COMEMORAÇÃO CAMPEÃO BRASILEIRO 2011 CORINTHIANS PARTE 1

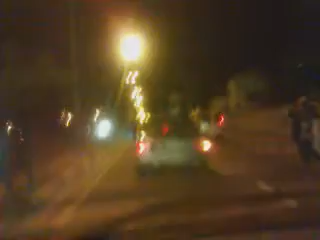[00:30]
A Avenida João 23 inteirinha, esperando os caras andar na moral, só corintiano mesmo dá uma terra.
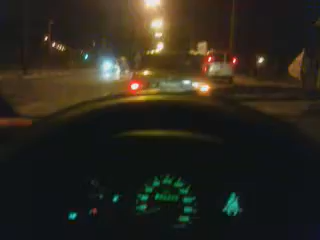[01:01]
só corintiano mesmo dá uma terra. A Avenida João 23 inteirinha, esperando os caras andar na moral, só corintiano mesmo dá uma terra. A Avenida João 23 inteirinha,